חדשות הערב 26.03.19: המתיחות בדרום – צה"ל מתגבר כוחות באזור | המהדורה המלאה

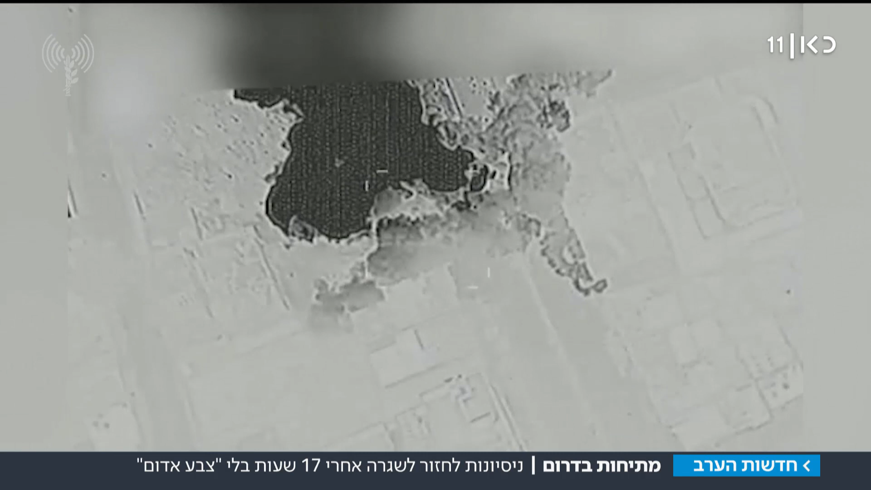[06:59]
צהל בתגובת תקף הלילה כ-15 יעדים ברצועת עזה בהם לשכתו של ישמעיל הניע ראש הלשכה המדינית של חמאס הלימודים הושבתו ברוב יישובי הדרום ובהם בער שבע,